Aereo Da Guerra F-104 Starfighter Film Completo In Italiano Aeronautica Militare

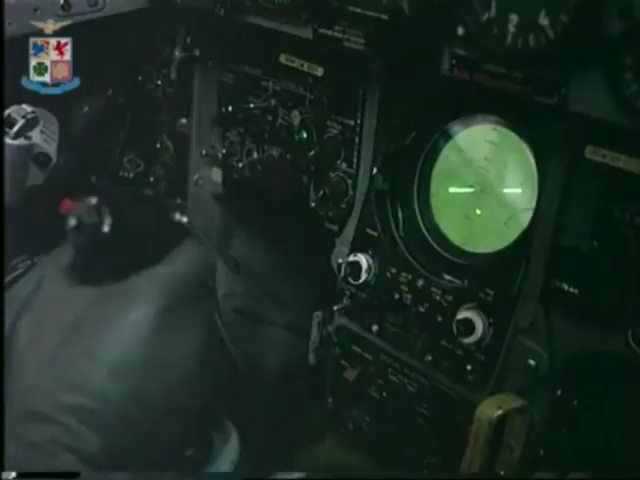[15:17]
perché pur avendo un radar di bordo non
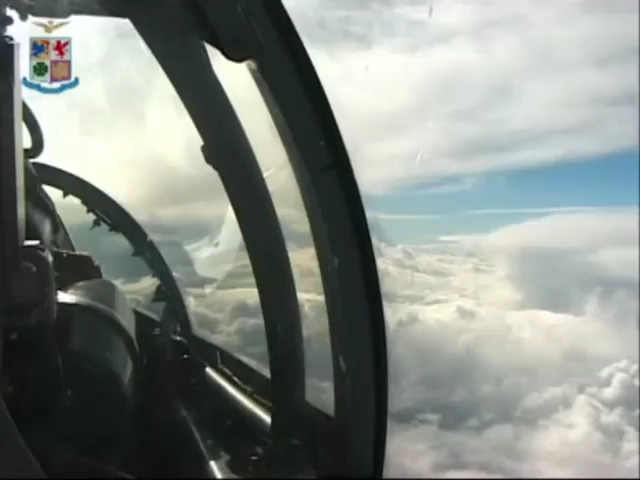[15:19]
potrebbe svolgere questo compito senza l'assoluto e necessario lavoro di tutta la catena di difesa aerea.
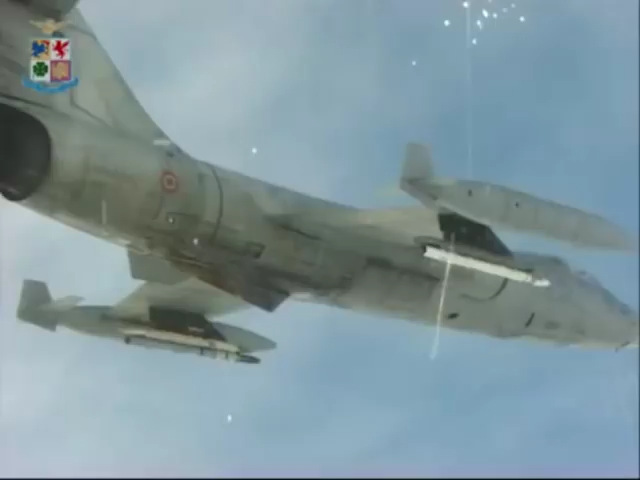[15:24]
E quindi ecco, ricordo,
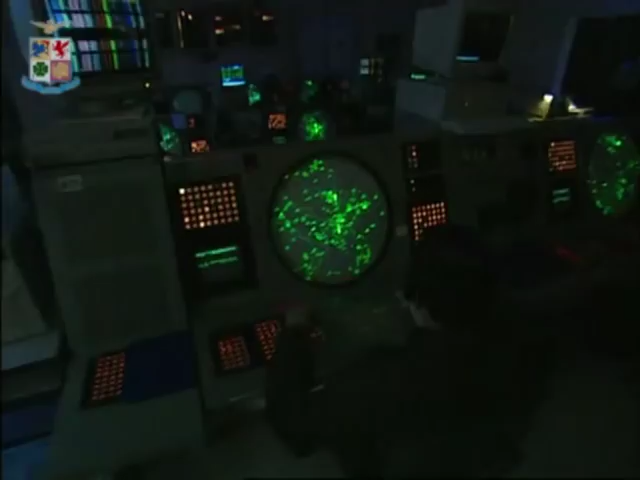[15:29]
è forse bene fare un accenno anche ai centri radar della difesa aerea,
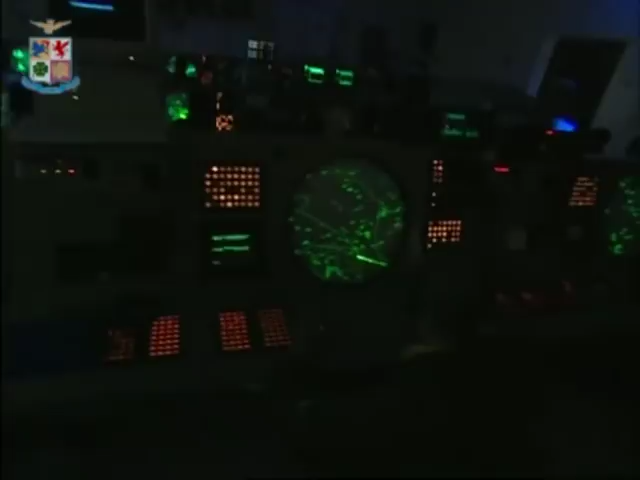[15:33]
senza i quali il 104 sarebbe di fatto cieco e